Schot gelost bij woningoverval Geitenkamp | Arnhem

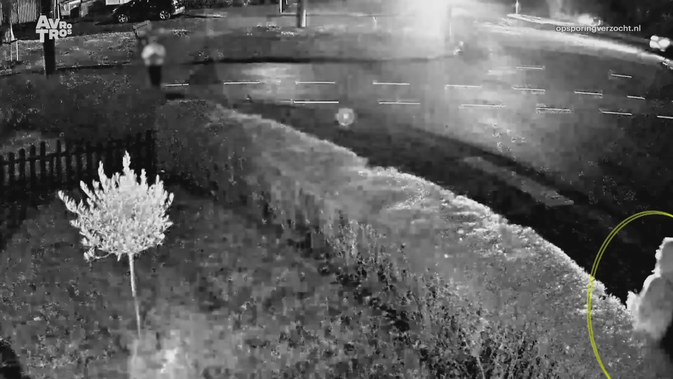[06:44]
Ook over deze verdachte nummer drie, met de lichte broek, wil de politie uiteraard tips. Hij lijkt kleiner dan de andere.